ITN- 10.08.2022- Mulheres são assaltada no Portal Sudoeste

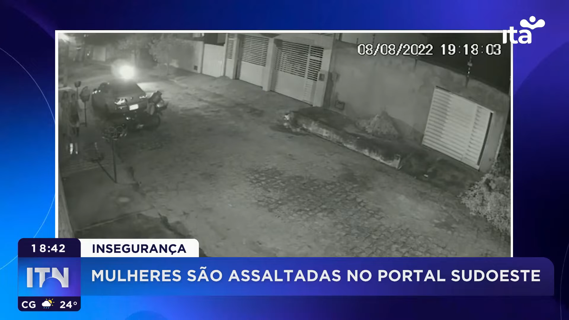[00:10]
As imagens divulgadas ontem mostram que em duas motocicletas, quatro criminosos encurralam as vítimas e anunciam o assalto. Uma das mulheres consegue correr. A outra foi abordada por um dos assaltantes que leva pertences da vítima. Os quatro bandidos fogem em seguida. Mesmo com a divulgação das imagens das câmeras de segurança, a polícia ainda não identificou os homens. Caso você tenha qualquer informação, pode entrar em contato com a polícia através do 197.